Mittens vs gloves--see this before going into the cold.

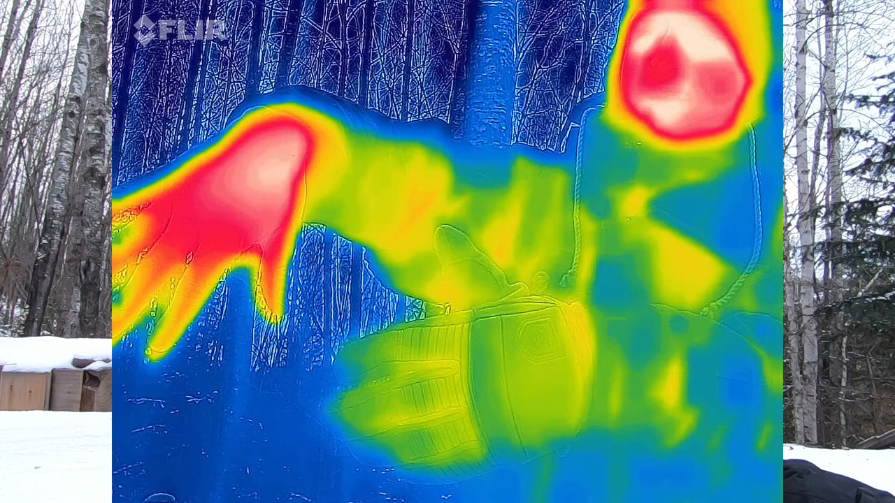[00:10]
Now the thermal imaging camera I'm going to be using is this FLIR 1 Generation 3 and essentially you can just plug this into a phone.
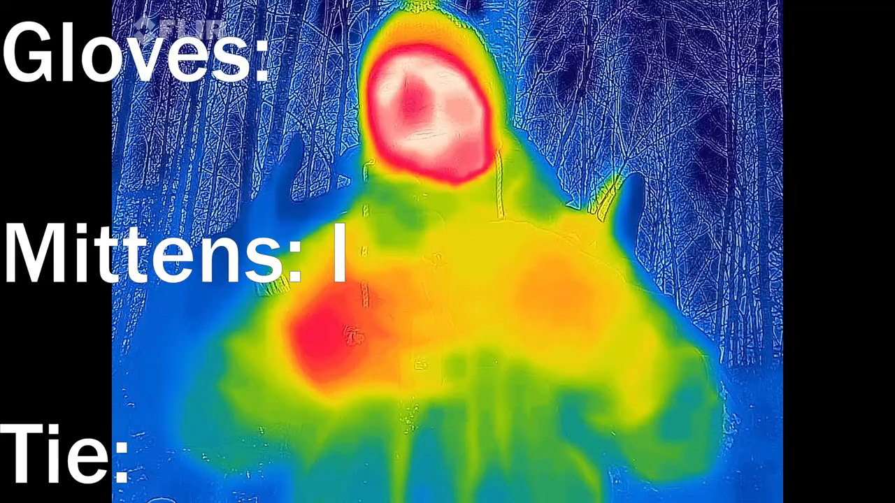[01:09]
When you're looking at the thermal imaging you're going to see some different colors.
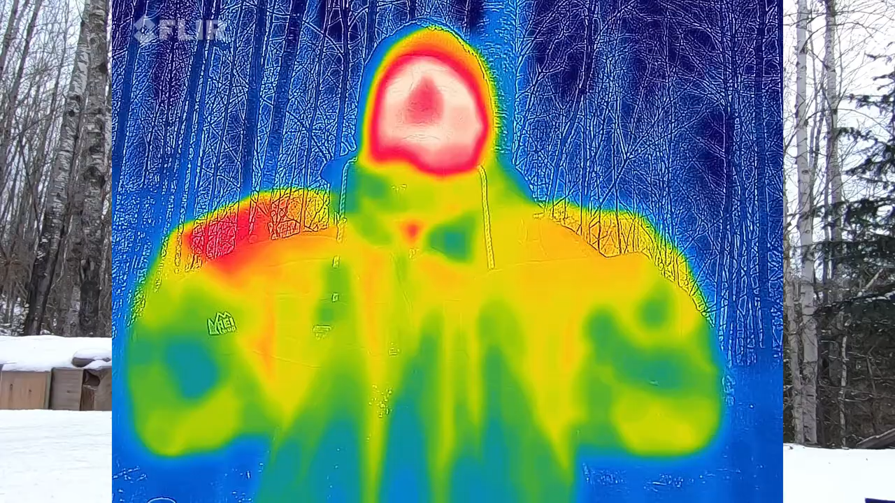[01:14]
So the white is the warmest part. The blues and greens are the coldest part.
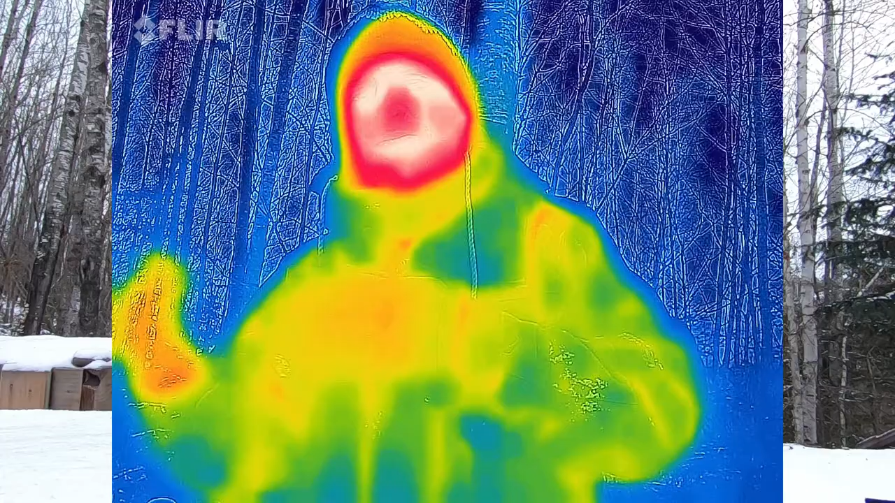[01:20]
So when you look at my face that's probably in white and that's where the most heat's escaping because I have the least insulation there. So you should be able to tell right here which one is a little warmer. So I'm going to switch. I'm going to take this liner off of this hand and put one that's cold on my other hand and so we can keep switching and keep the comparison fair instead of just trading out one at a time.
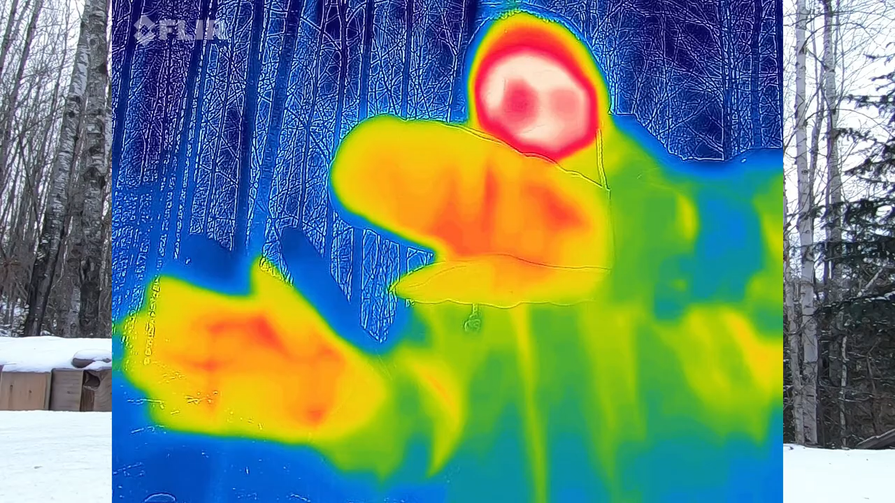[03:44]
non-thinsulate just like a fleecy lining.
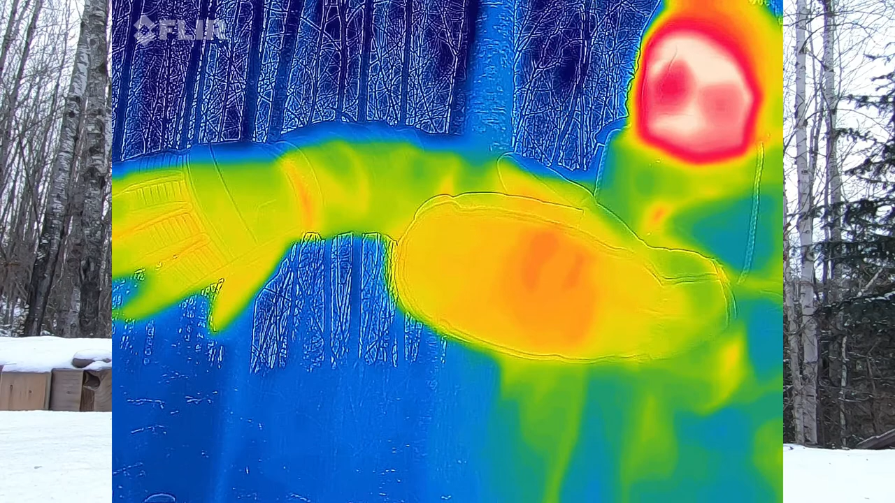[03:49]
This is the backs again. Get some more blood flowing. All right so now I'm going to put the liner gloves on both hands.
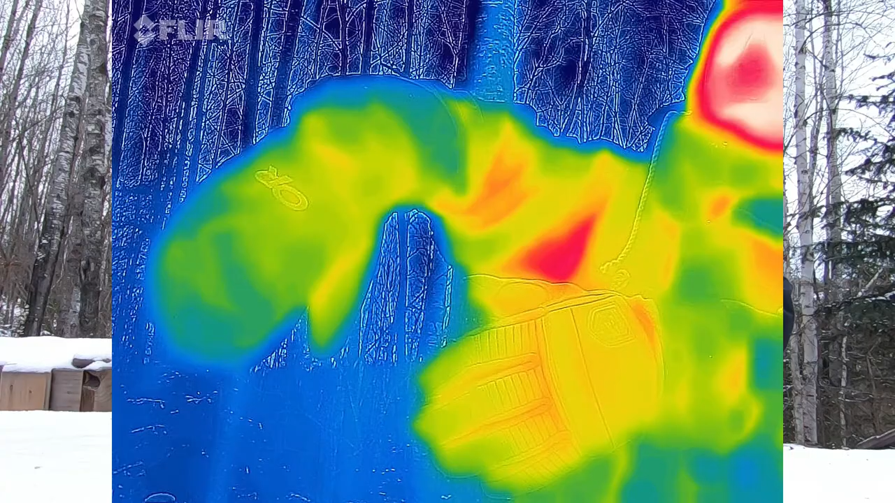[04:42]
My right hand feels like it's warming up. Left hand feels like it's cooling down.
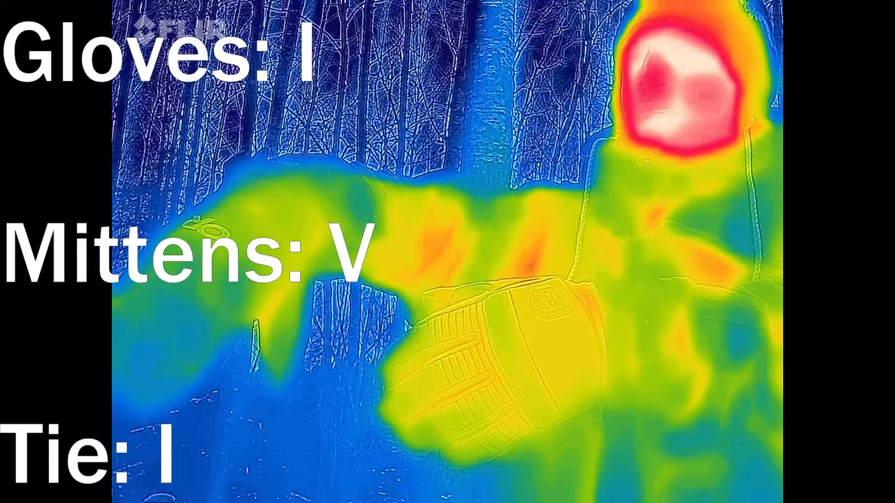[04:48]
So I'll definitely link to these guys these OR Snowlines. These are by far my favorite recommendation.